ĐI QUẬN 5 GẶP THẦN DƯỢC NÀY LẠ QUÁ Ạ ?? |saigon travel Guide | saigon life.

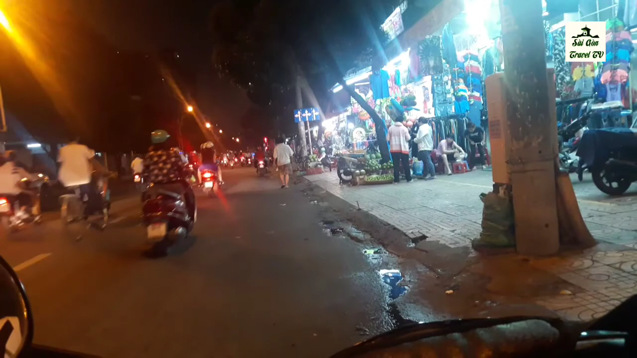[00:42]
Con đường này đặc biệt là nó có một cái ngôi chùa cổ đó quý vị, đây là ngôi chùa cổ này
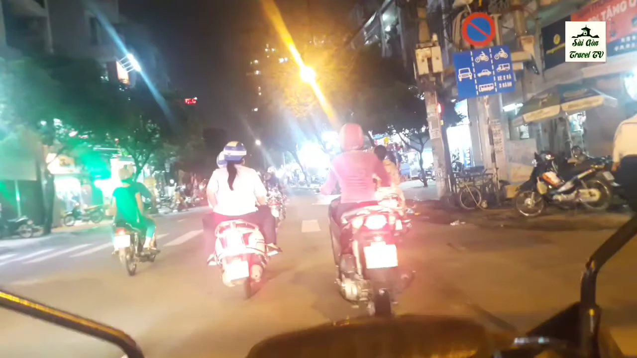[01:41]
Bên này nó bán đồ thể thao rất là nhiều quý vị ạ. Và bên này nó có một cái trường đại học thể dục thể thao nằm bên này. Nên ở đây bán rất nhiều đồ thể dục thể thao. Đồ bơi rồi đồ thể thao, chung là đồ thể thao, đồ gì cũng có nhá. Con đường bên trái này nhá. Quý vị nào có cần thì hãy đến đây mua.
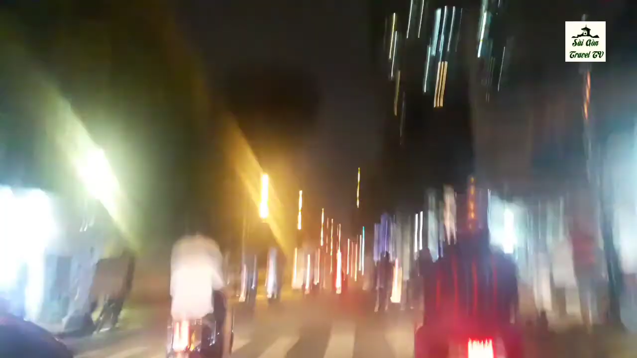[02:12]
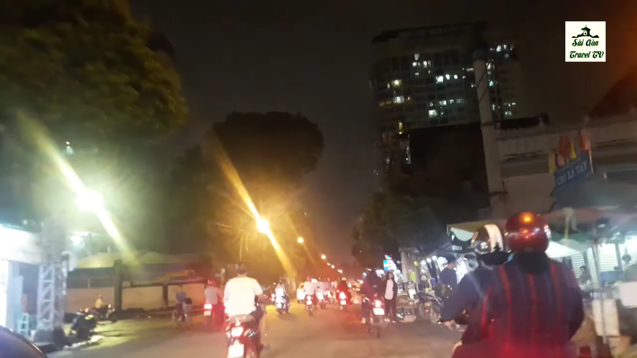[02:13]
Ở đây nó có một cái chợ gọi là chợ xã Tây này. Chợ xã Tây nha quý vị, rất là hay. Rồi kính xe lại đây, có một cái này rất là hay, kính chia sẻ với quý vị.
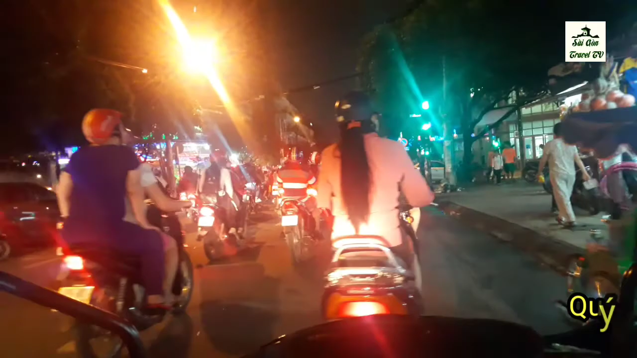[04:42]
Đây là ở đây bán rất là nhiều đồ thể dục thể thao luôn. Nó ăn theo cái trường đại học thể thao này quý vị.